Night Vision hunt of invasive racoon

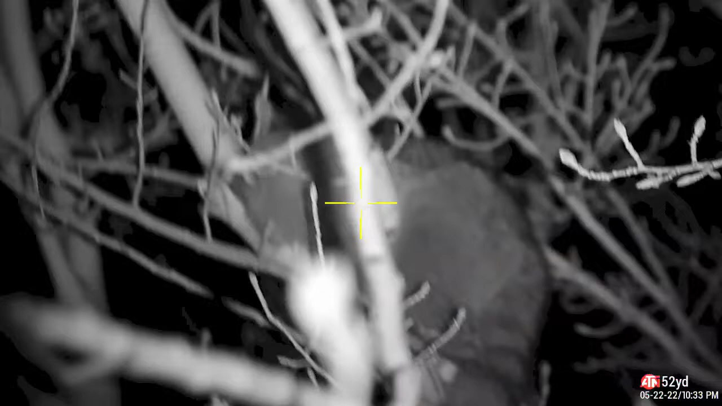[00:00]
All right, let's see what the marauder can do here. Only eight yards away. I wish I could see his head a little better.